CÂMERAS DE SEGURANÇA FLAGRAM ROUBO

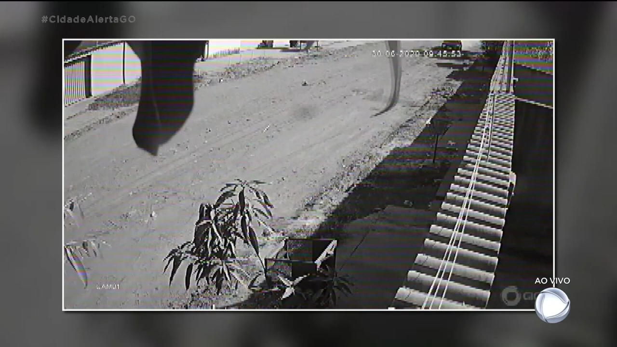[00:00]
Flagrada essa ação aí, três homens chegaram num carro vermelho, numa das ruas ali do setor Boa Esperança e Aparecida. Daqui a pouquinho a gente vai ver um correndo atrás do outro com um objeto na mão, que é uma faca. O que é que eles estavam de olho? Esse que sai correndo com a faca na mão é o bandido. Ele viu o morador ali na porta de casa com o celular na mão, foi pra cima pra roubar o celular.
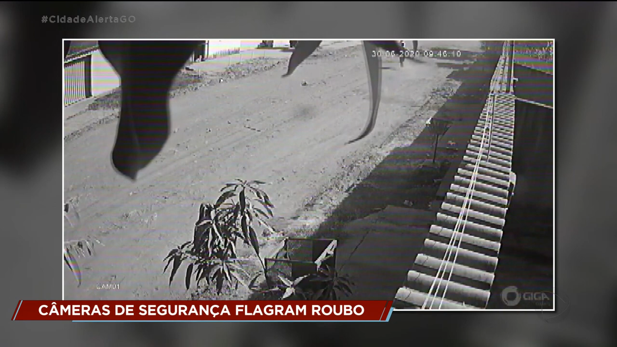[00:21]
O morador se assustou, saiu correndo e felizmente, ó, o outro bandido aparece atrás, foi ver o que tinha acontecido. Felizmente o morador conseguiu pedir ajuda em uma casa, em outro local, né, na casa de um vizinho. E o bandido volta pra trás com a faca. A gente teve apuração aí de informações da polícia militar de que felizmente, né, esse morador não se feriu durante essa abordagem aí. E mais cedo, em um outro bairro ali de Aparecida de Goiânia, essa turminha aí, esses três bandidos, um tinha ficado no carro esperando ao volante, né, os outros dois desceram.